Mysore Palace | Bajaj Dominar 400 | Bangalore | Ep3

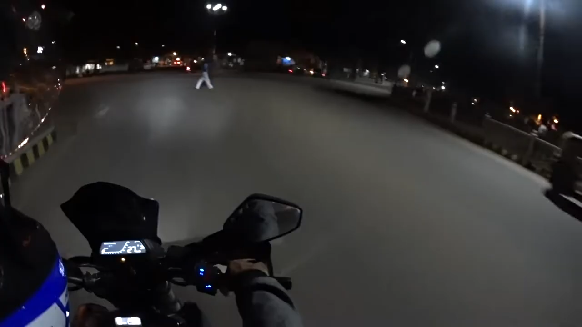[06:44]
This roundabout, right? I guess so.
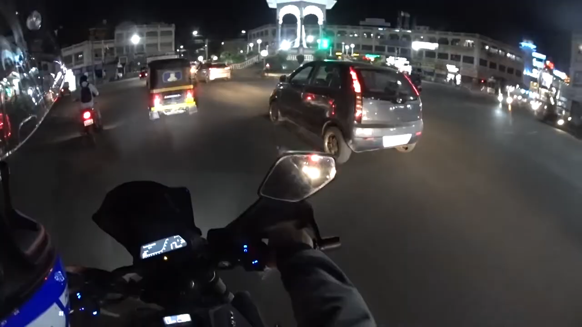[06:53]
Shit.
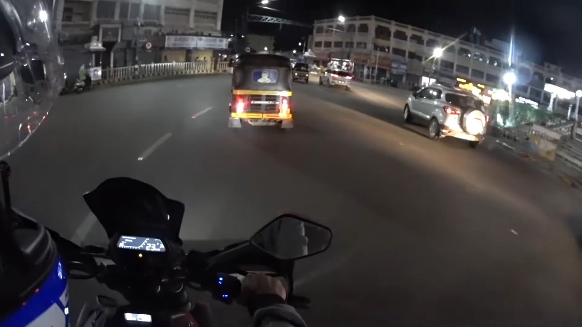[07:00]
Ah, but konsa exit? I guess I'm lost.
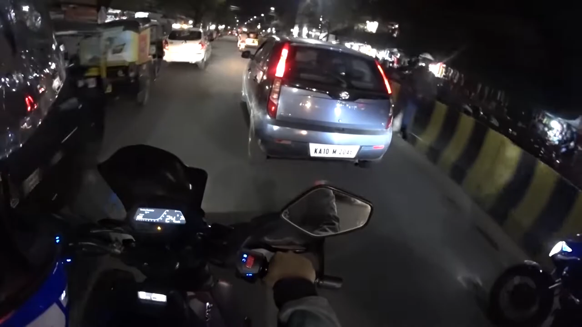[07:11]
Yeah, this one. Yeah. Hey, I remember this point. There's some